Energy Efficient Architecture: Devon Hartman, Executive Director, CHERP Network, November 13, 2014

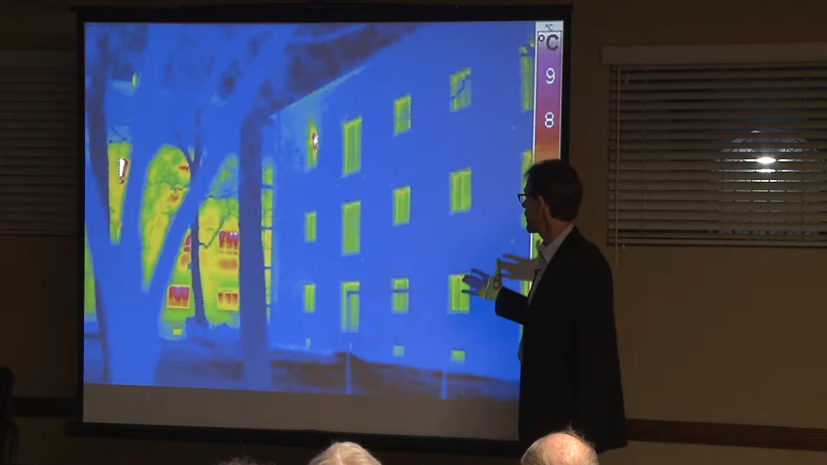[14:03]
Architects around the world are developing protocols to build buildings in a much more radically energy efficient way. This is a building in Germany. This is an infrared shot with snow on the ground.
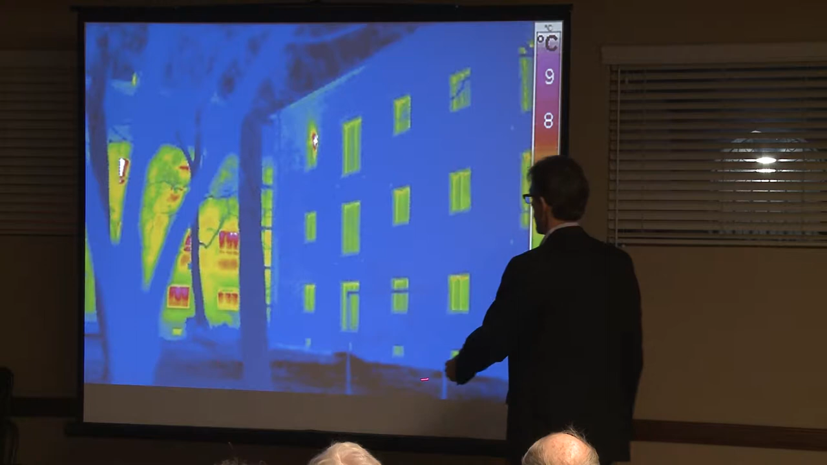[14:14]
You can see this building was built with what they call passive house technology. The building was built to be basically a thermos that people live in.
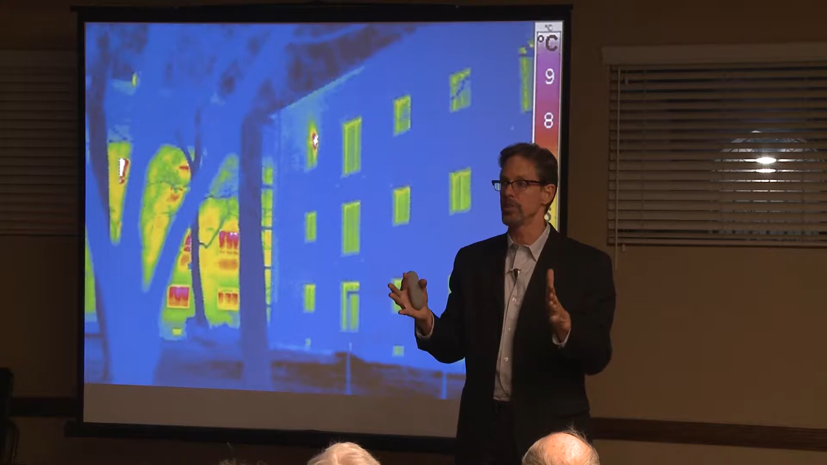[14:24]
You can see the standard building that was built in old protocol with all the heat running out of the building. This building, the only heat coming out is where somebody on the third floor,
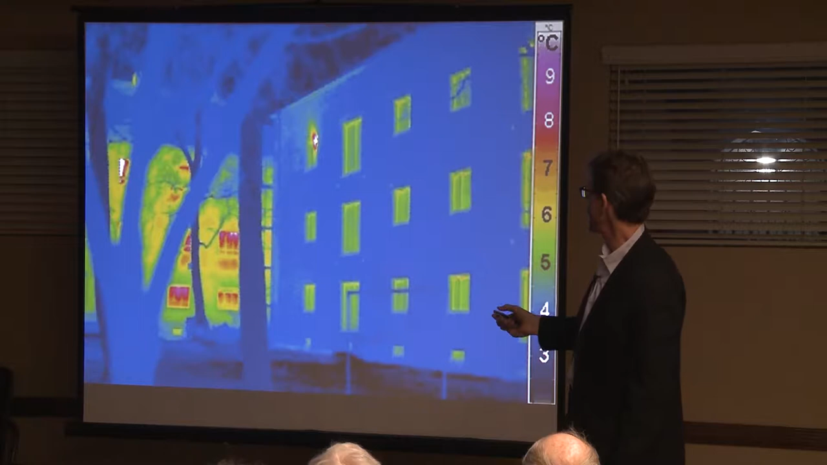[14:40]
it was probably too warm inside so they cracked a window to let some of the heat out. Because these buildings don't even have heaters. They're heated with the ovens and the hair dryers and the people and the lighting in the buildings.
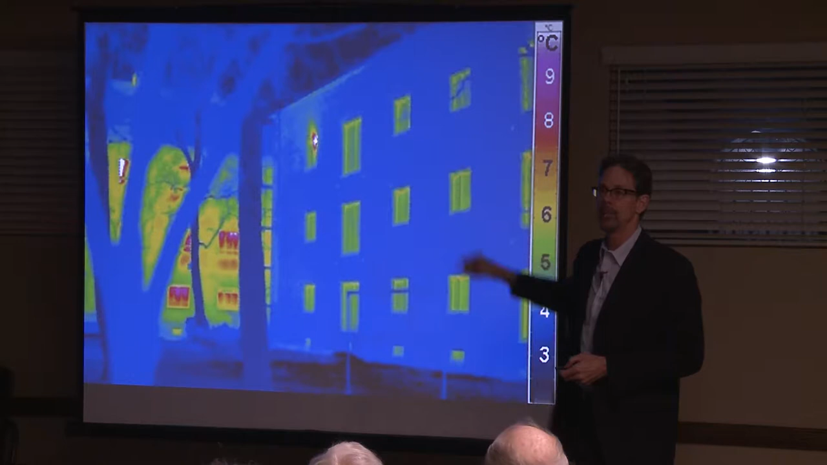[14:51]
And this is in the snow in Germany. Right?
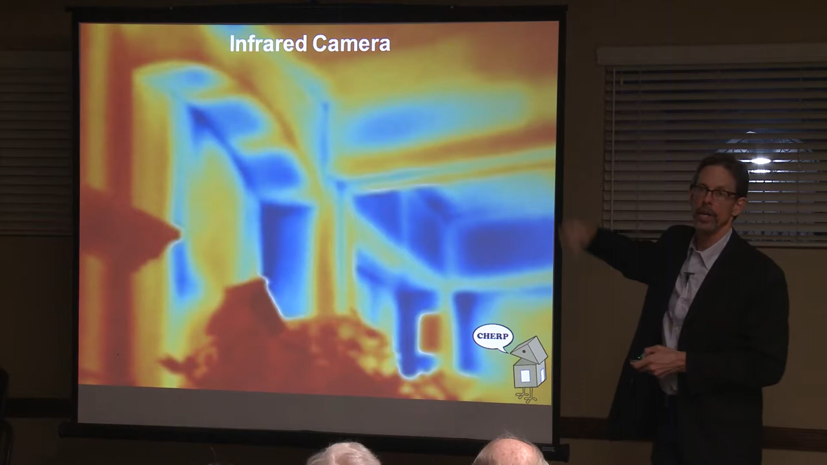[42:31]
This is a 4,000 square foot, six-year-old house in La Verne, one of 400 in a tract. And every one of them was built incorrectly during current building codes. And they're leaking like a sieve because nobody knew what they were doing when they installed the insulation.
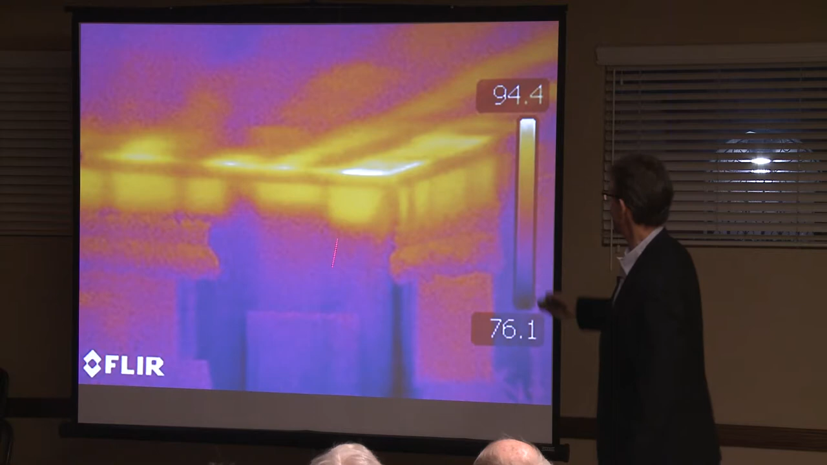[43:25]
She said it felt like a waterfall of hot air was coming down on her when she was going to bed at night. Well, check it out. All the insulation had failed. It was not installed correctly. This is right over her bed. The drywall was at 94 degrees.
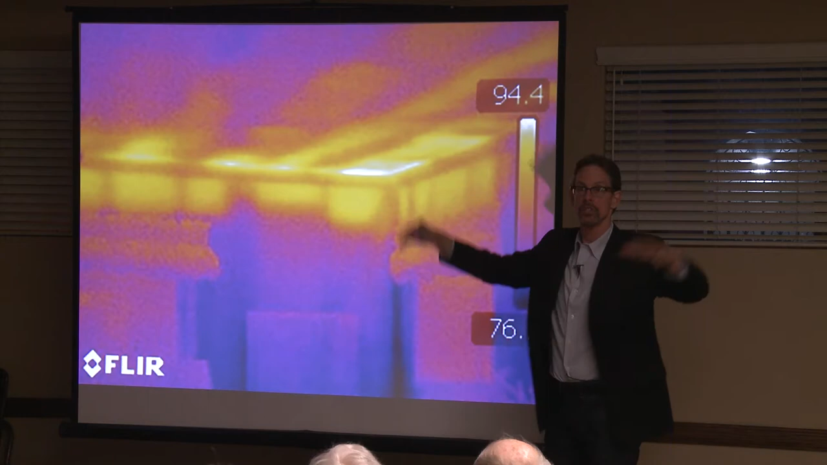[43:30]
It turned the ceiling and the wall of her bedroom into oven and it's radiating heat down on her. This is what we're all experiencing in our homes. An infrared camera is kind of a scary thing to bring into your house.
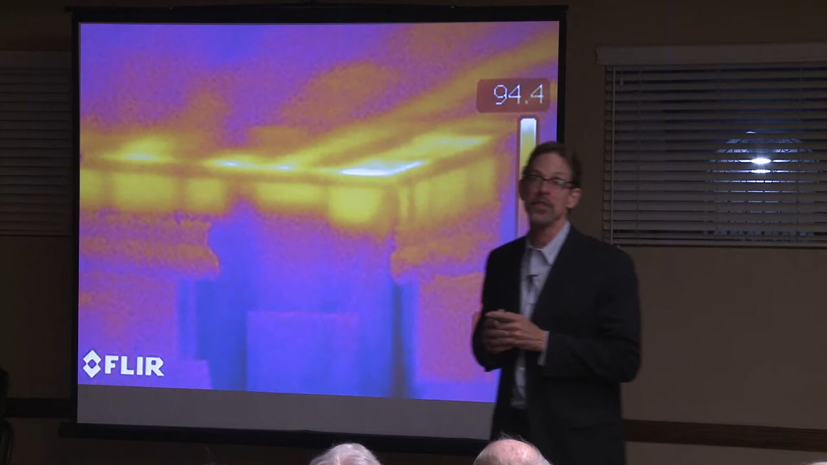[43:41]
This is a light swag. Remember how I said we're drilling holes in ceilings and just putting in electrical fixtures? Well, hot air is streaming in and out of this. You know how when you open a door, it depressurizes a room? The makeup air, when you depressurize a room, just by opening a door, let alone any wind on the outside,
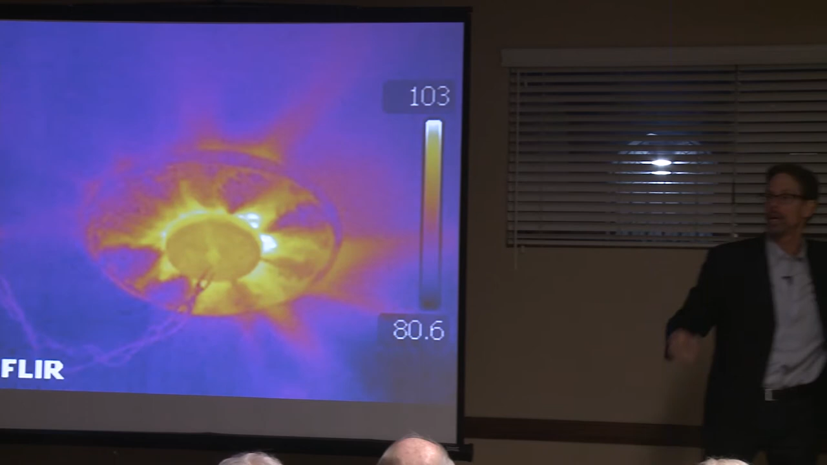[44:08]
you're sucking in the air from your attic into your room.
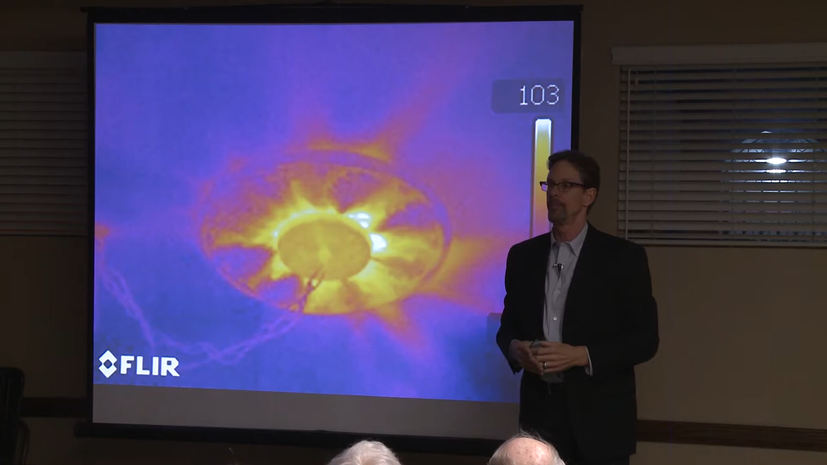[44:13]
And when you close the door, you're moving the air from your room into the attic. Right? Leaking out. Smoke detector.
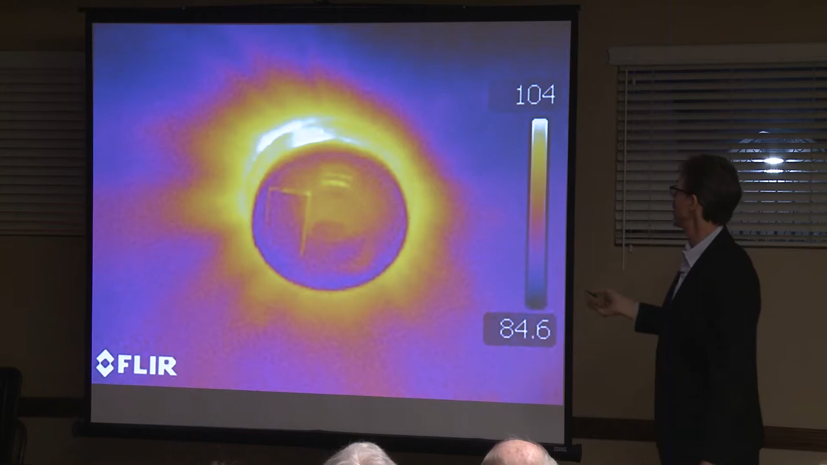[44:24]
104 degree temperature streaming in around this. We can prove this with a smoke stick.